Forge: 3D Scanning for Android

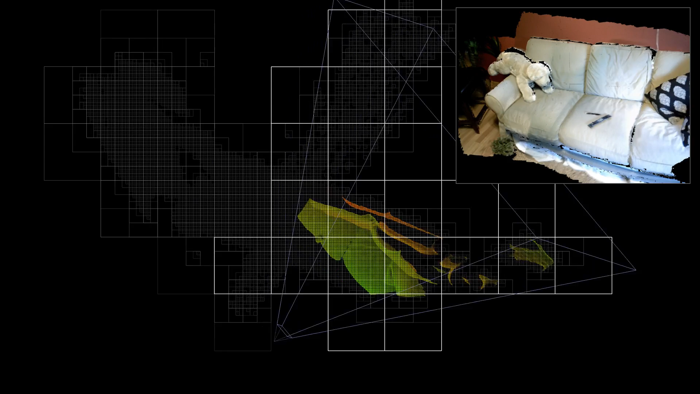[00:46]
Forge works with PrimeSense cameras, with support for other USB depth cameras coming soon.